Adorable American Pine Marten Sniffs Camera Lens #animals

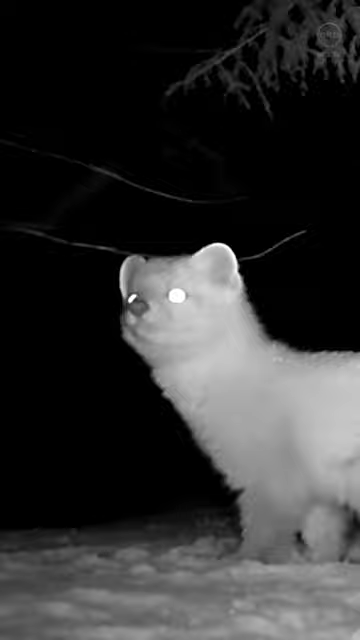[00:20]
This cute little guy was found in the High Peaks region of New York's Adirondack Mountains. Martins have semi-retractable claws like cats, which help them to climb trees. Their large feet help them walk on top of the snow during the winter. Martins are usually shy animals,
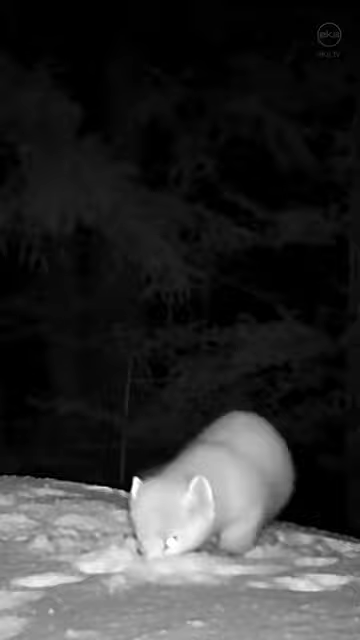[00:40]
but also very curious, which is apparent as this adorable little guy inspects my trail camera.